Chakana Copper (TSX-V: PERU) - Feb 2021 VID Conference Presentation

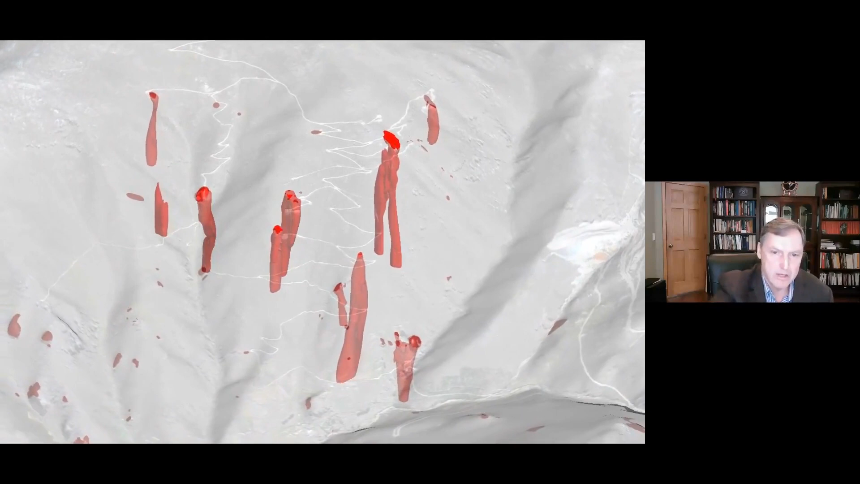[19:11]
breccia pipes um that's the paloma discoveries we've made uh since august and then at the very bottom of the hill is the juan carama discovery these are all new discoveries
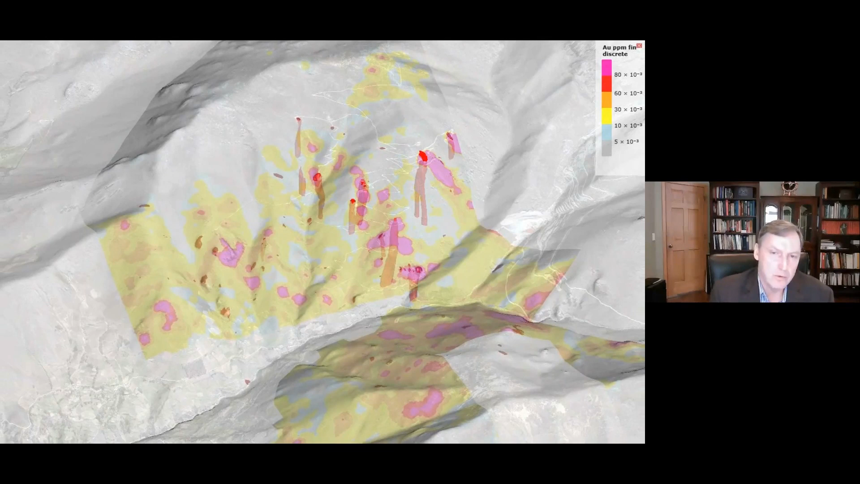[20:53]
is really enormous when you look at it through the lens of these of a footprint and the total number of breccia pipes that could be on the project thank you john